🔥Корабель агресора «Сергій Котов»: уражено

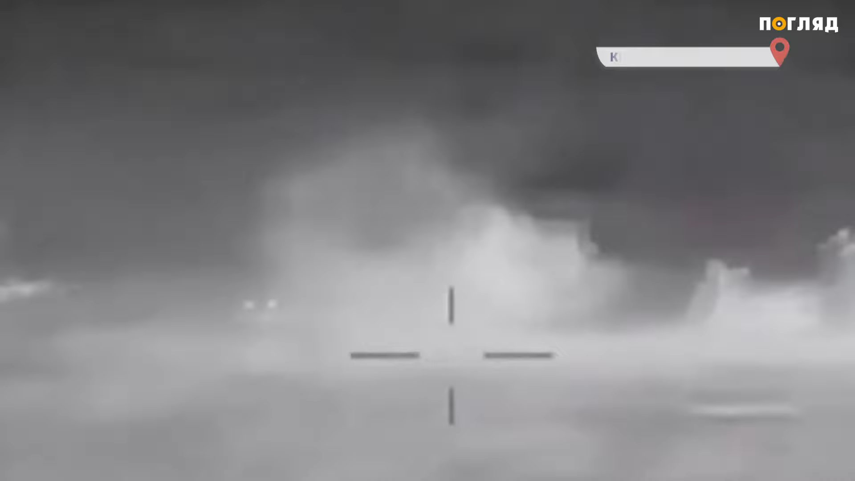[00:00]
Російський корабель Сергій Котов атакований та уражений спецпідрозділом Головного управління розвідки України.
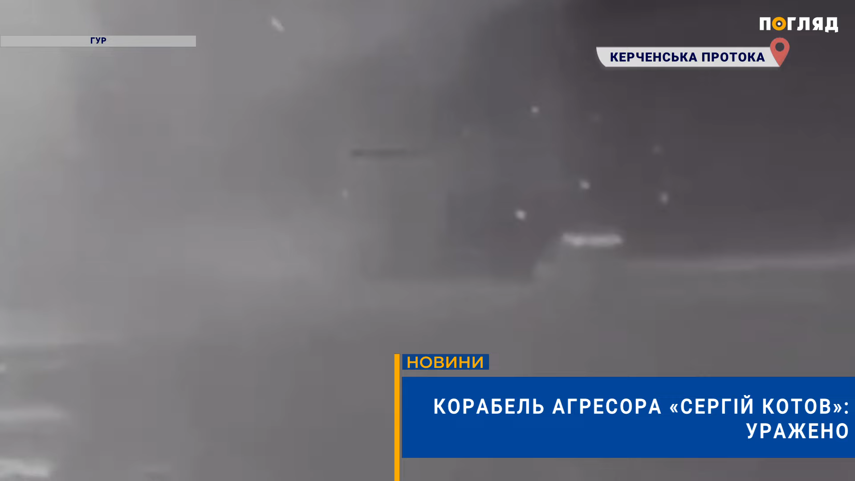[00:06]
Успішна операція відбулася у співпраці
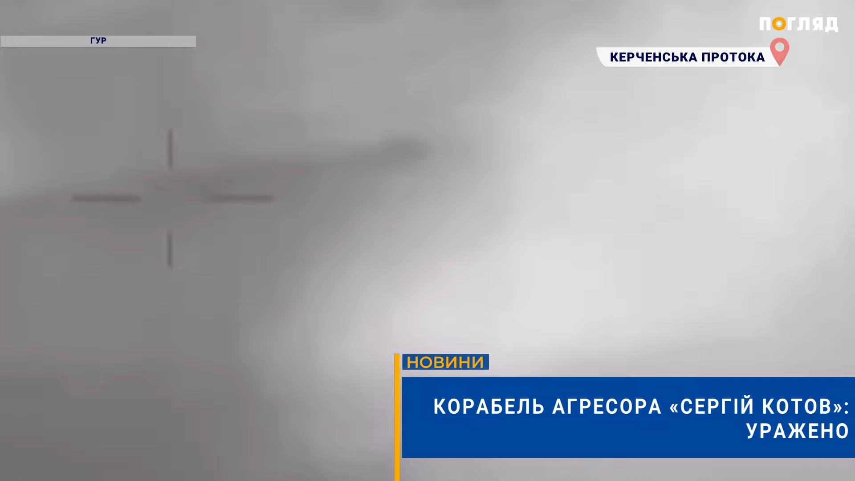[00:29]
Вогневе ураження Котова відбулося у територіальних водах України, неподалік Керченської протоки.
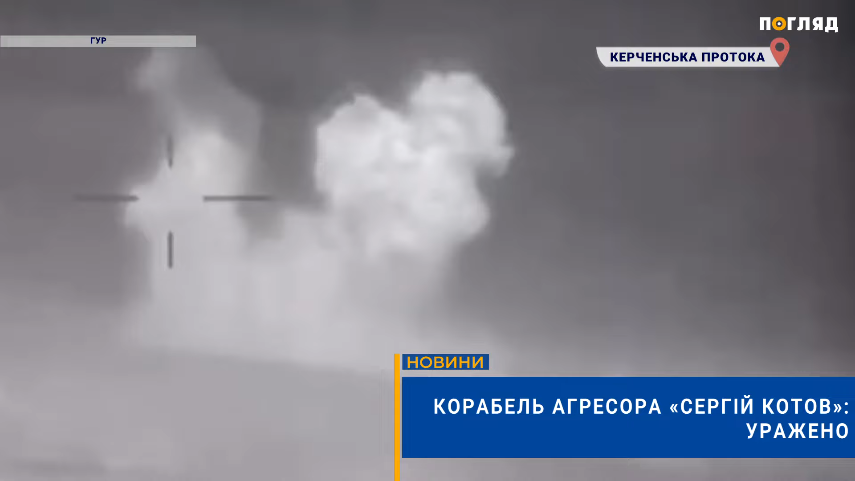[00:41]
Вартість потопленого корабля становить близько 65 мільйонів доларів, повідомили у ГУР.
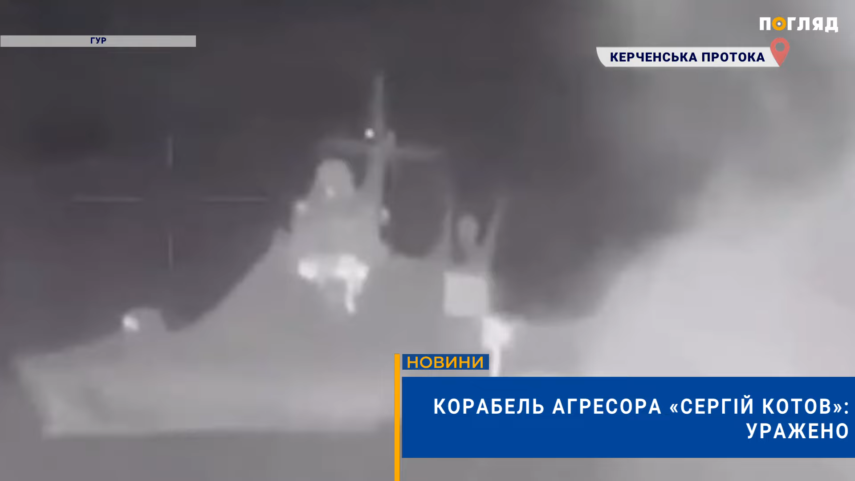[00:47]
У момент атаки на борту Сергія Котова було озброєння та гелікоптер,